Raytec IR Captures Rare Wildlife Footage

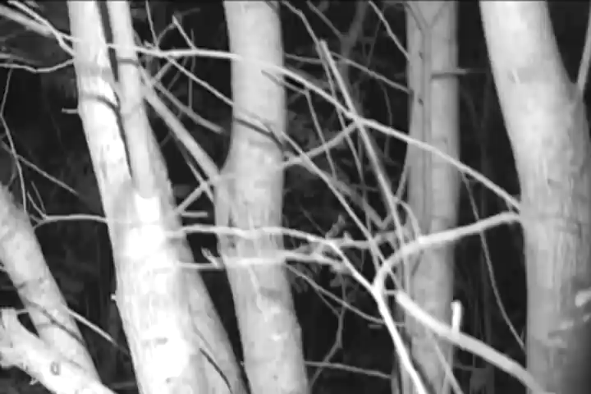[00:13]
we are hoping to catch a glimpse of this wild creature in its natural habitat, unaware of and undisturbed by our presence. The bear is most active during the hours of darkness, and here we see it emerging from its slumber to go about its business.